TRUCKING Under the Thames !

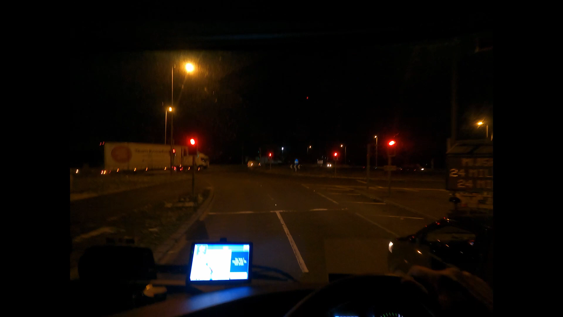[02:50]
fly in the ointment they've said that parking at this place is extremely tight so that's it in front of us now you can just see over there and if it's already full then I'm not gonna have much choice but to go and try and find somewhere take the second exit on an industrial estate anyway towards Bedford but let's see how we go on good move there highway maintenance
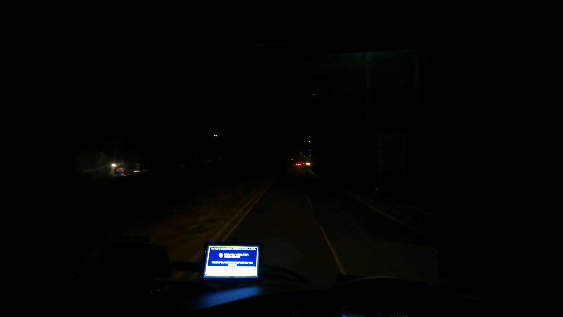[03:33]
yeah like I say last time I was here I was again on for Ricky B and Lee like one of my previous videos and it was just to fill up using key fuels that does look like there is a couple of spaces so should be okay see what the score is in a minute
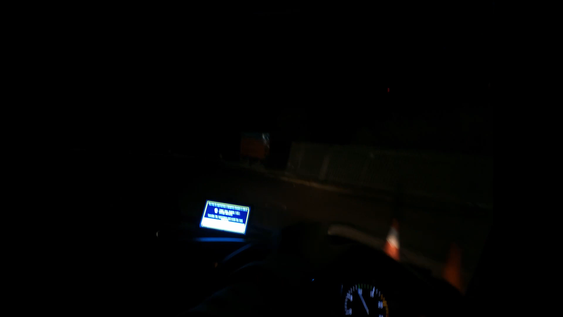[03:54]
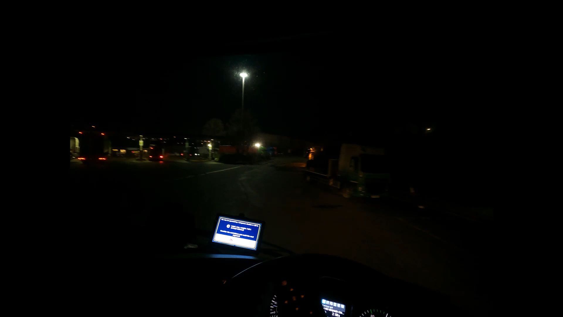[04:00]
I actually need fuel so what I might do is
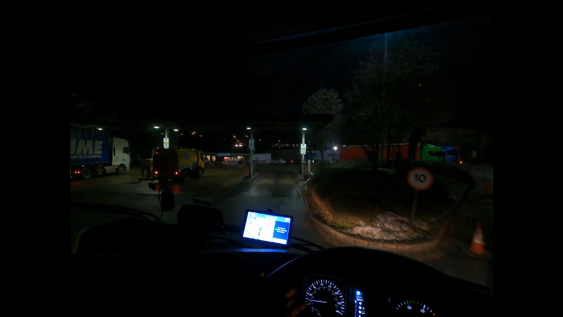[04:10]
yeah what I'm gonna do it doesn't look that busy that I'm not gonna get somewhere
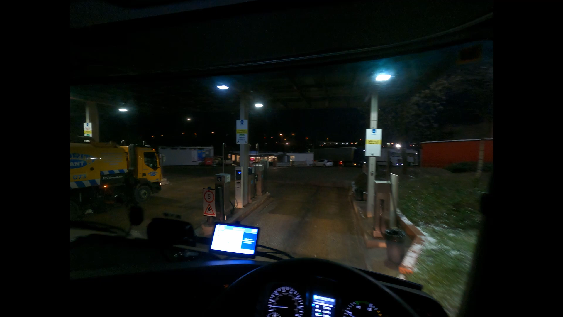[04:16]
to be honest so what I'm gonna do is fuel up
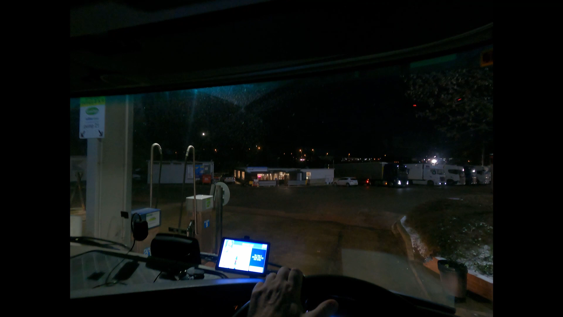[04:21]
while I'm here then it's done
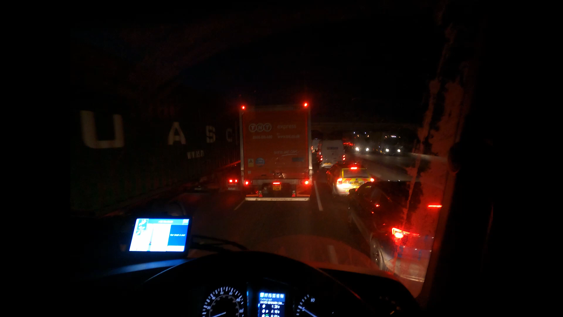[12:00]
unfortunately we've slowed right down in the roadworks around northampton where i was earlier on today all this to narrow it down to one lane causing delays
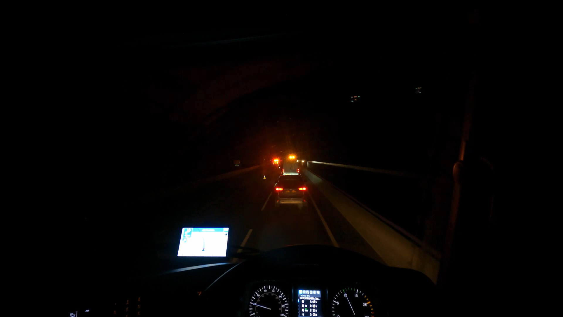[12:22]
and i'm not going to pass judgment yet everybody slows down have a look so nobody's injured and everybody's okay the man's going into a car by the look of it